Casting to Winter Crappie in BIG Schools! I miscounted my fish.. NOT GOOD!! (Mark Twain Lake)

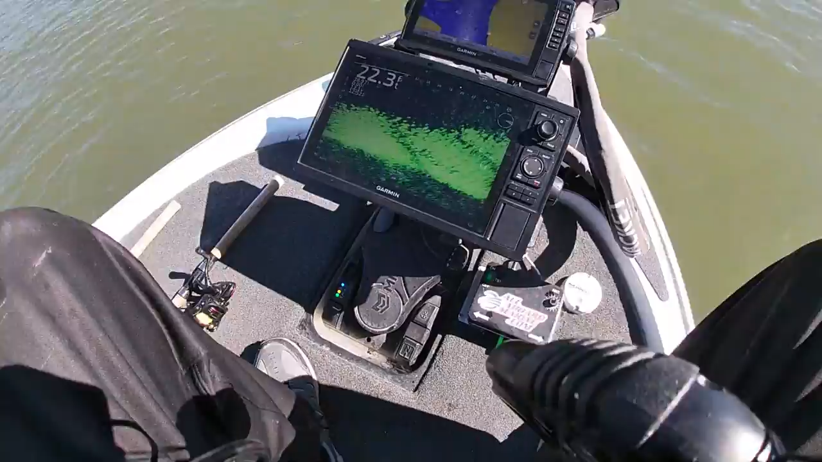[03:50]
So let's see if we can catch some more out of this. That's pretty good size. We'll just throw in there and see what happens.
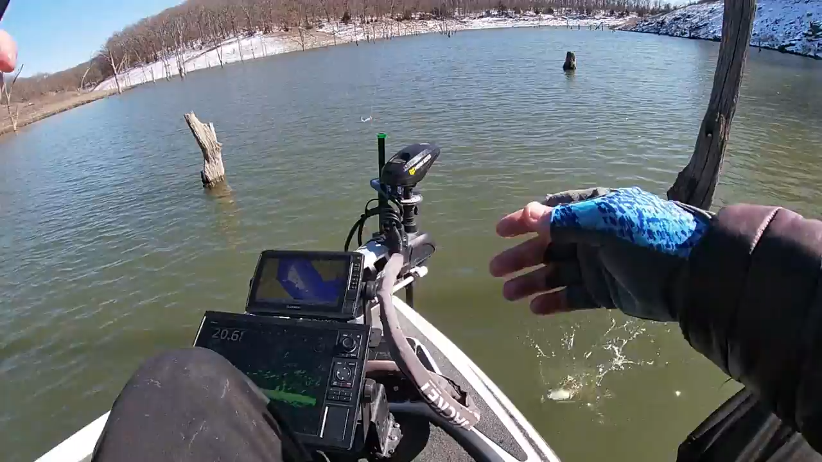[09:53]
big wad down there. See if we can find some decent fish out of here. You know, the decent fish were mixed in with that group over there, so there's probably got to be some decent fish mixed in here too. There's one right there. He feels a little better.